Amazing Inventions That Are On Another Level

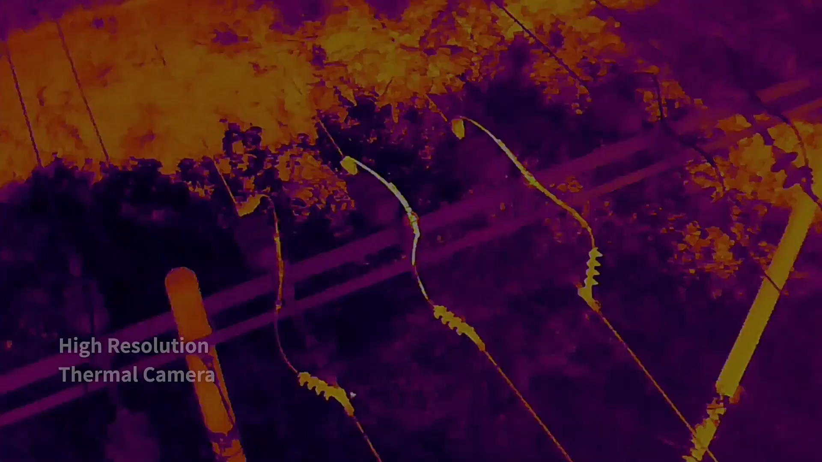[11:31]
Some more advanced features have been given in this drone, so that you can use it in multi-purpose.